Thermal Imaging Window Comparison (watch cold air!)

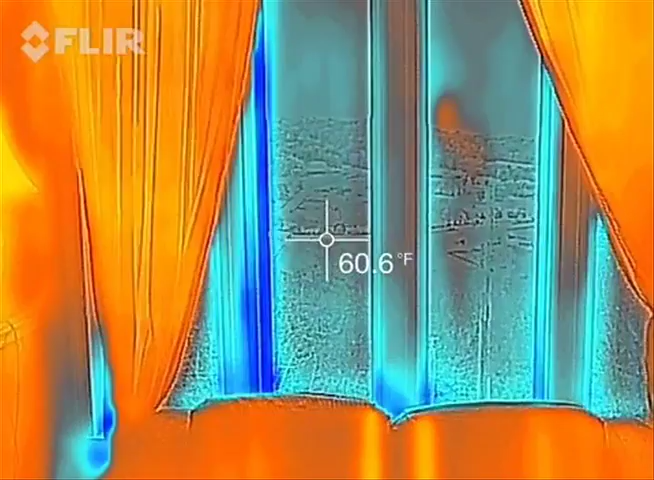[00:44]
On screen: spot 60.6°F
Looks like it's around 60 degrees, give or take.
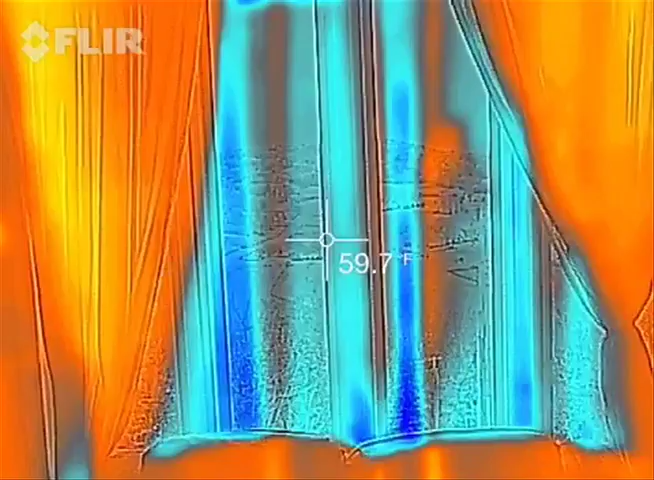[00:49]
On screen: spot 59.7°F
I'm going to go to the other room with the older double pane window.
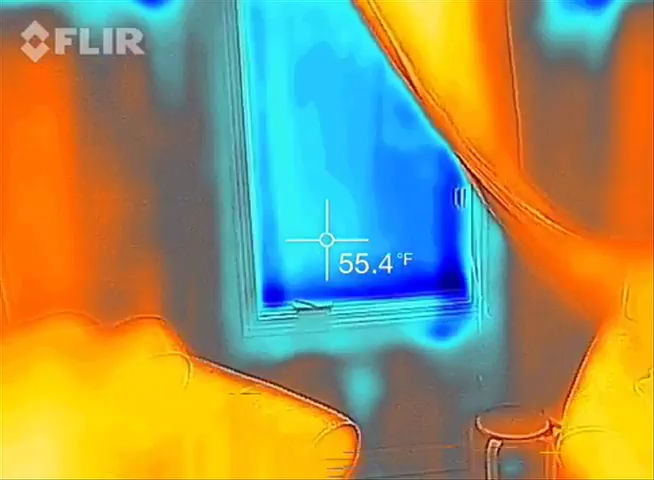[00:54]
On screen: spot 55.4°F
And it looks like around 55 degrees. So folks, 5 degree difference, some of you may be thinking, well that's no big deal.
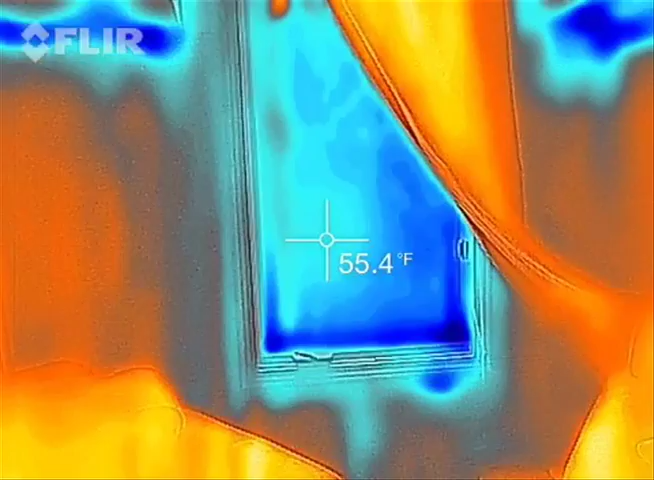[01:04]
On screen: spot 55.4°F
Well think about a 5 degree difference on every window in your house and what that does to your heating and cooling bills.
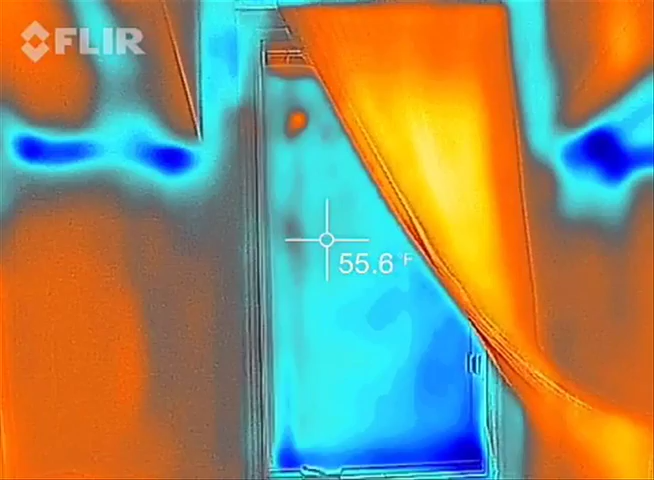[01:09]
And remember folks, this is a double pane 15 year old window.
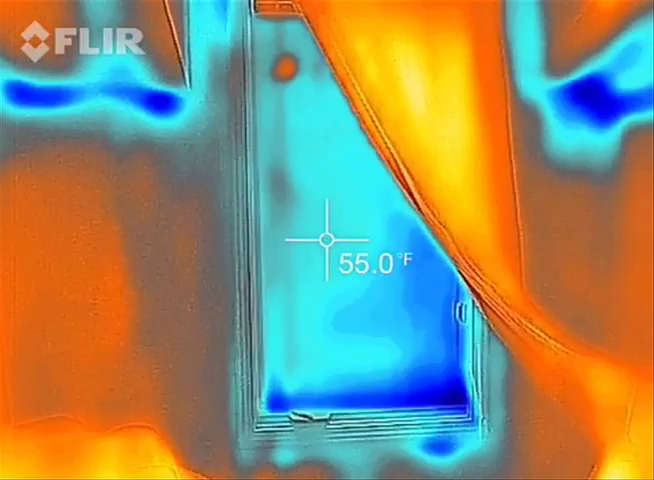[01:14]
On screen: spot 55.0°F
We're not comparing it next to a single pane 20 or 30 year old window.
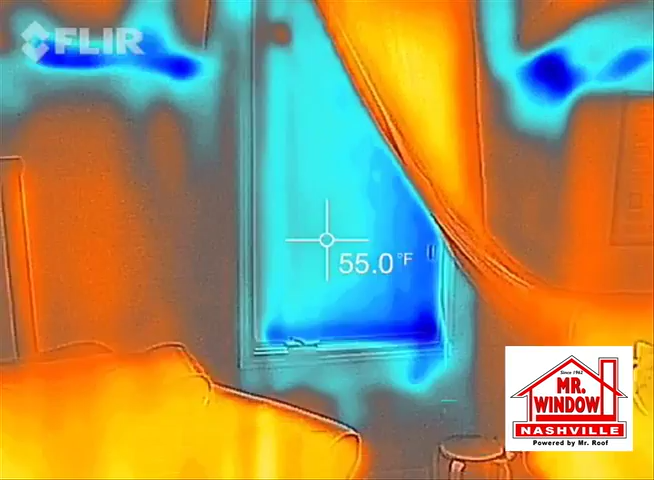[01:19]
On screen: spot 55.0°F
So once again, older double pane and brand new double pane.